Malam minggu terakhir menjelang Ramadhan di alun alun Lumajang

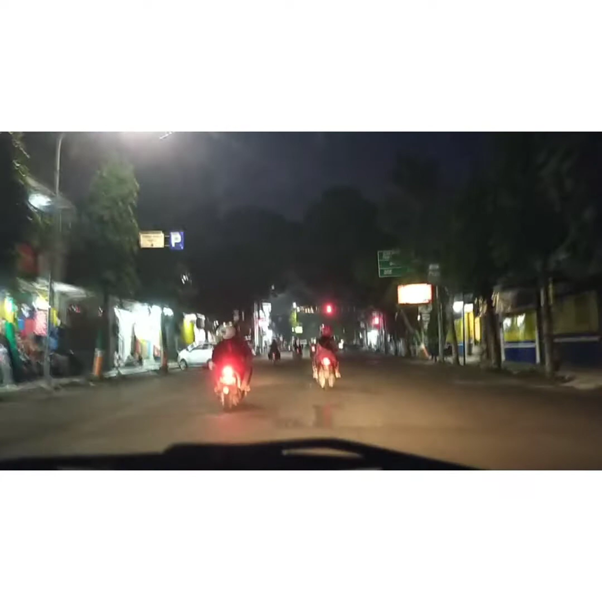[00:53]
buka puasa guys. Kalian keluar berjalan-jalan ngabuburit namanya. Lampu merah hijau. Ayo berangkat. Malam-malam semua ramai guys.
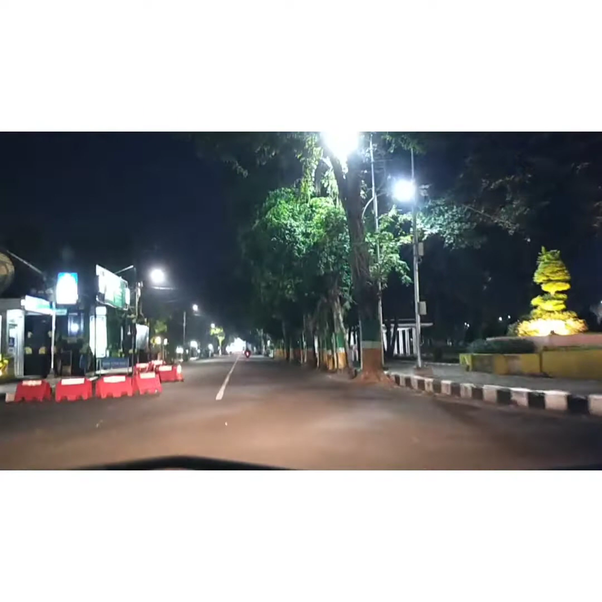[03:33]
Banyak lampu-lampu guys, soalnya mau puasa ya. Nah, ini.